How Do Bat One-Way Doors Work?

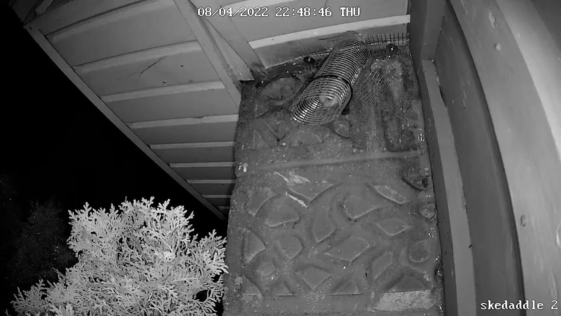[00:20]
There can be definitely multiple areas on the home. This actually kind of is pushed up against the entry point, and the BATs will actually enter through here,